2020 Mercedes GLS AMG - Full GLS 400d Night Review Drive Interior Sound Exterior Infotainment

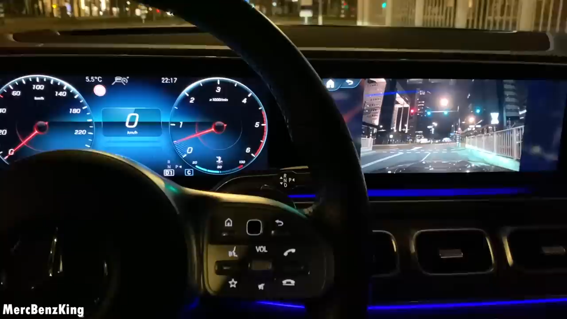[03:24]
And if you approach a crossing, the live camera will appear.
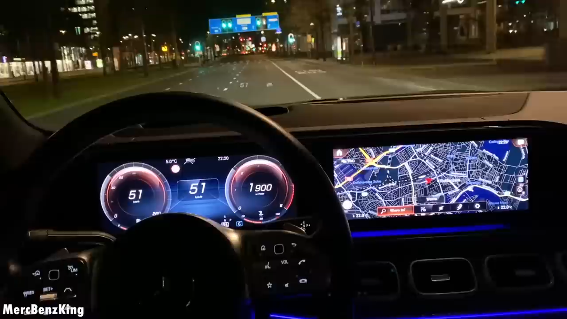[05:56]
Hey Mercedes. How may I help you? Stealth and display.